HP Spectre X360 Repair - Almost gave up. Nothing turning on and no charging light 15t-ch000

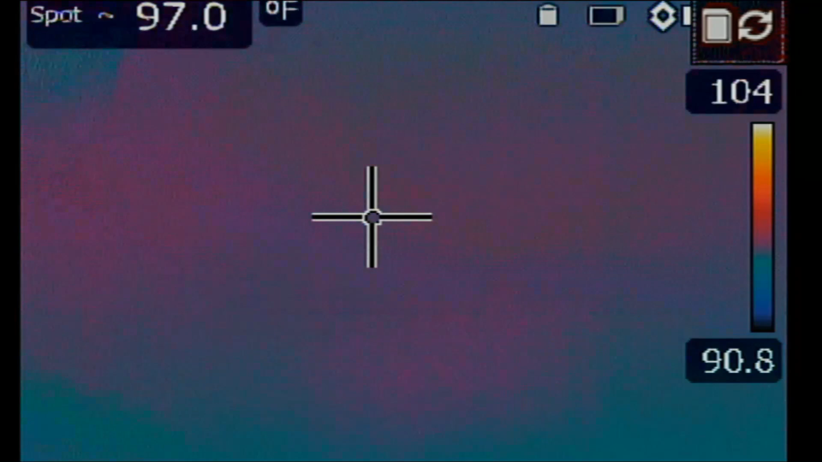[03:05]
On screen: spot 97.0°F
Let's switch over to the thermal cam and let's see.
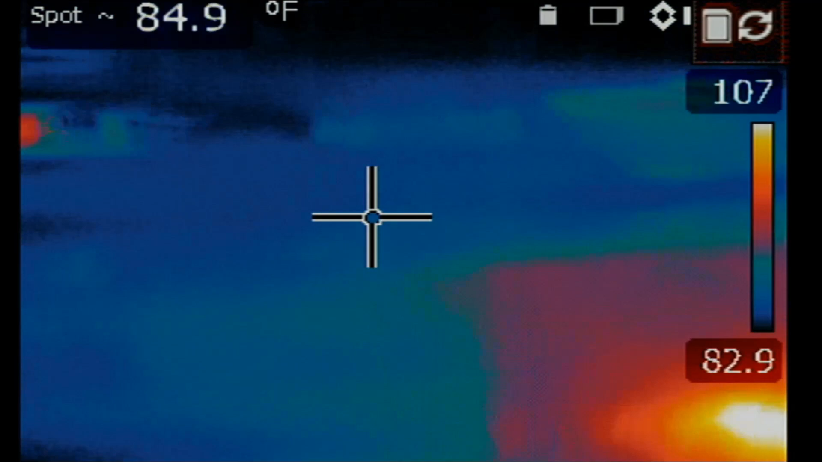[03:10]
On screen: spot 84.9°F
Oh, look at this. We have something hot right here. Two spots.
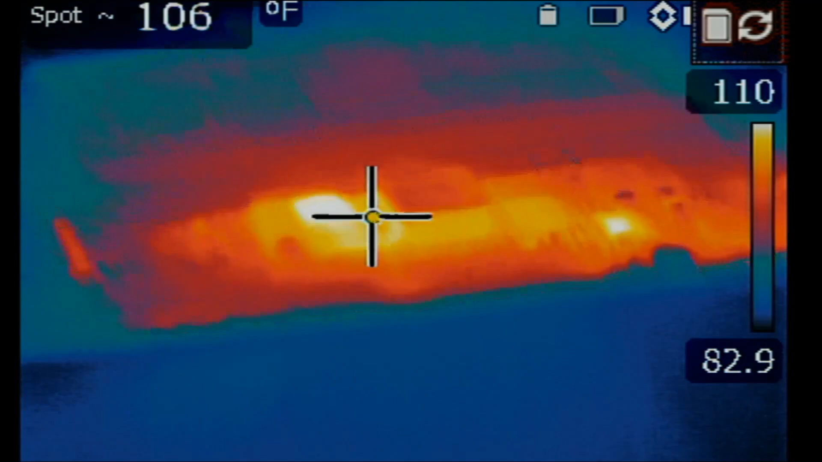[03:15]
On screen: spot 106°F
Let's go to manual mode.
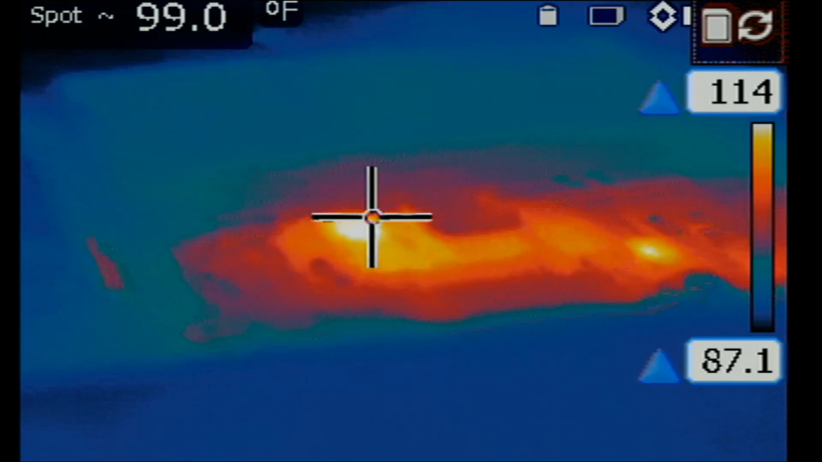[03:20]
On screen: spot 99.0°F
And we're going to increase the temperature boundaries so we can pinpoint the spots. So right here, we are about 120 degrees Fahrenheit.
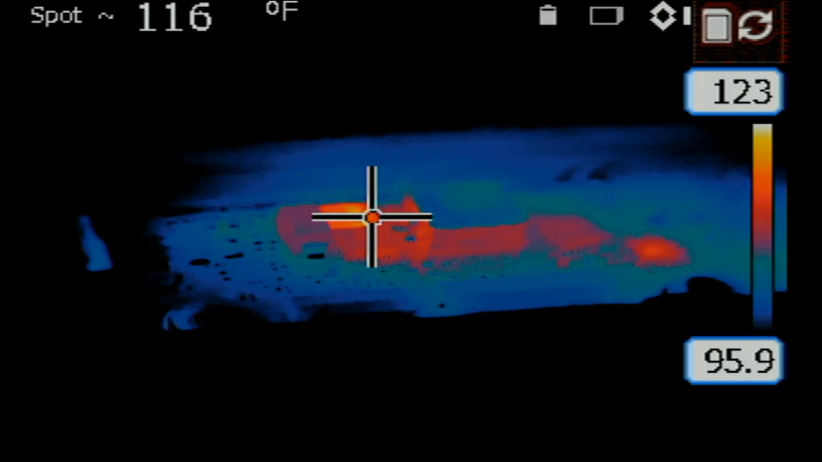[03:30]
On screen: spot 116°F
And some people complain that they like to see it in Celsius and not Fahrenheit.
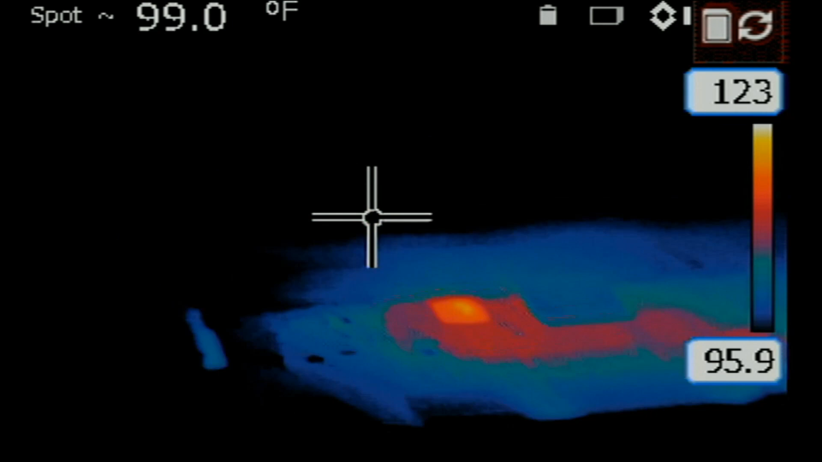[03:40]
On screen: spot 99.0°F
I can change it, but it doesn't matter. We see a heat spot here. We're going to see what's going on at this point of the board.